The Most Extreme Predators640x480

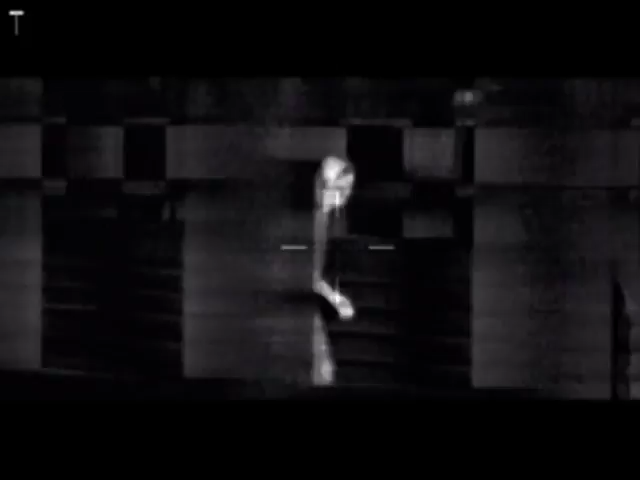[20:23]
The heat generated by a living body stands out from the cooler, darker surroundings.